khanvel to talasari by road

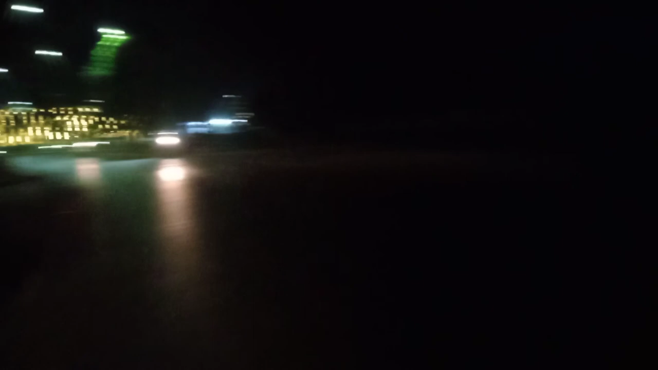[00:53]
आगे गोल्डन पॉन्ड है. बोलते रहिए. ब्रिज क्रॉस करेंगे. उधर सामने गोल्डन पॉन्ड रिसोर्ट है, मतलब रेस्टोरेंट है.